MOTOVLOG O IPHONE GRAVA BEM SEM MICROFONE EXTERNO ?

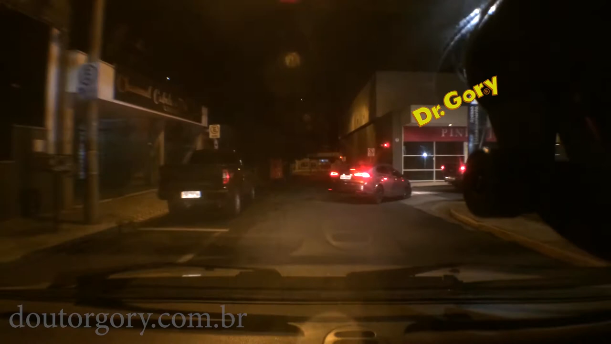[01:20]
Mas agora ficou da hora. Está faltando uma coisa em mim, e é você amor, tenho certeza sim. Ó, vem vindo uma moto ali, quer ver ó, deixa eu tirar aqui, senão vai dar, eu acho que vai dar problema, mas tudo bem. Pelo menos se der problema eu corto esse começo de vídeo.
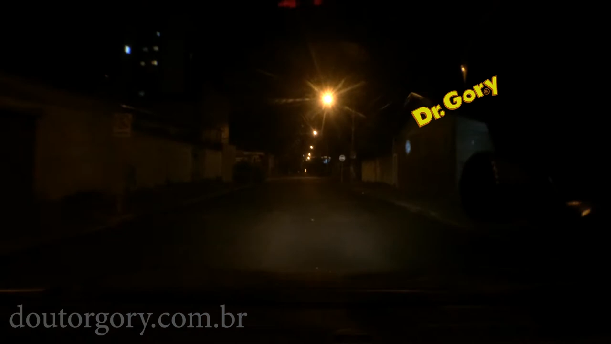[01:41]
Eu vim trabalhar hoje a noite aqui, eu vim no SEAC, agora eu estou indo pra casa, eu passei aqui comprar uns pão né. Minha mulher gosta do pão de queijo que tem no Taustin, um bitelão, mas eu passei lá e tinha acabado. Ué, a mulher está ali olhando para umas plantas, roiadas, será que aquela mulher anda coisada? Ai caramba. Bom, eu vou descer essa rua até lá embaixo, vamos ver para onde que ela vai sair,
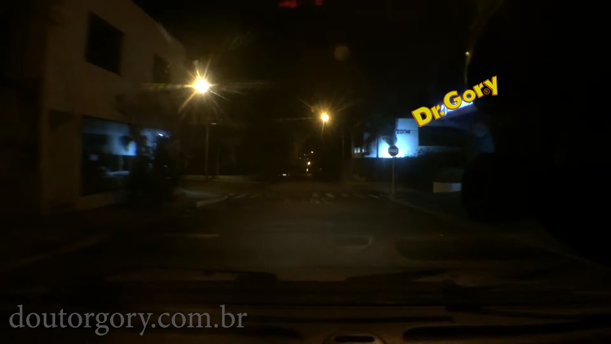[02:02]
eu podia virar aqui e já ir ó, mas eu vou até lá embaixo, vamos ver o que que vai dar. Opa, dá tempo, dá tempo, querido. Ó, eu não ia fazer esse vídeo, o vídeo escuro, não, não vai dar certo esse vídeo hein. Olha isso, que escuridão do caramba. Ai, não vai dar certo esse vídeo hein, não vai dar certo. E eu vou pegar uma rua que estiver ali embaixo e vou voltar a escola de dublagem ali ó, mas o meu curso é amanhã. É amanhã? É amanhã. Gente, olha que escuridão do caramba.